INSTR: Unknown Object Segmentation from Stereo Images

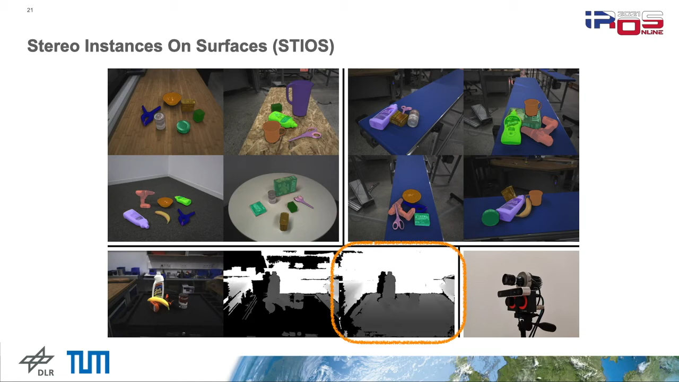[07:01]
By projecting a pattern we artificially generate texture in a whole scene which helps the stereo matching approach to estimated depth. In total, STIOS consists of 192 stereo images for each sensor with manually annotated instance masks. Before we look at the benchmarks a small insight in the insta results. Besides the presented architecture we also train one network with only RGB as well as one insta version without the disparity loss.